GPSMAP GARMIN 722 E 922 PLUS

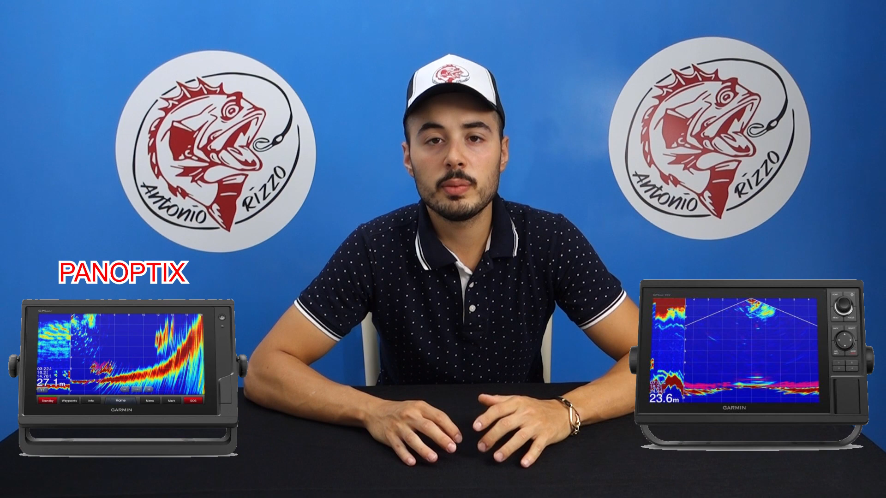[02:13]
traduttori che ci permetteranno di vedere in tempo reale quello che succede sotto l'imbarcazione e davanti l'imbarcazione e questa serie presenterà rispetto alle altre non una ma ben due entrate
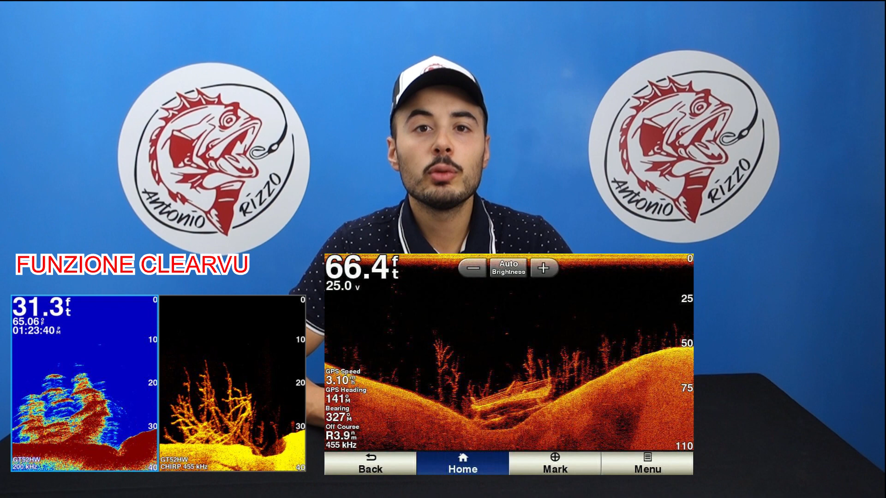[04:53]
nitida avremo delle immagini molto dettagliate delle immagini quasi fotografiche del nostro fondale invece per quanto riguarda la funzione SATERV ovvero funzione che ci permetterà di vedere quello che abbiamo nel lato destro e quello che abbiamo al lato sinistro l'imbarcazione purtroppo questa funzione non è compatibile con questo dispositivo o per
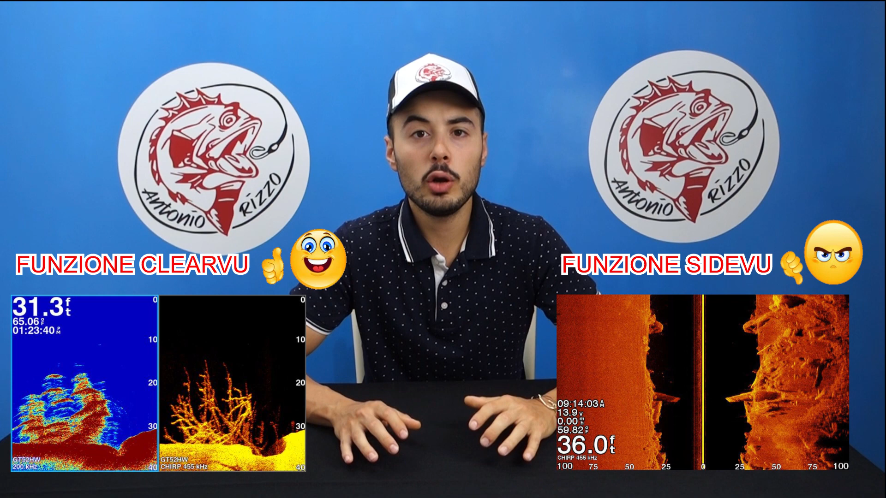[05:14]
lo più necessita di un box esterno lo so, adesso la domanda sorge spontanea allora, che tipo di trasluttore possiamo abbinare a questo dispositivo?